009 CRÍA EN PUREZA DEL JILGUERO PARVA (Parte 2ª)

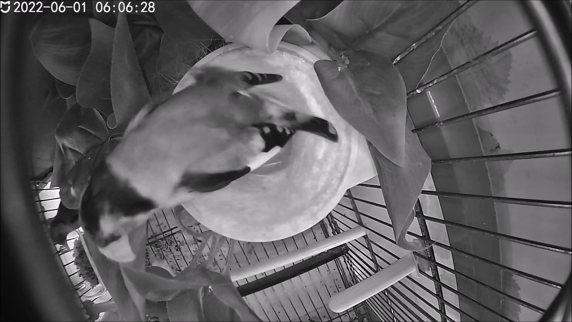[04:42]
vemos que la hembra sale del nido con un cascarón en el pico y lo primero que vemos es que quedan dos huevos sin eclosionar y vemos también dos cositas muy pequeñas con
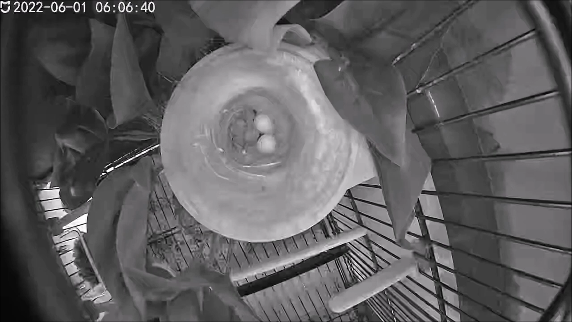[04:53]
los ojos muy negros y muy grandes que se mueven dentro del nido y no son otra cosa que los dos primeros jilgueritos que acaban de nacer.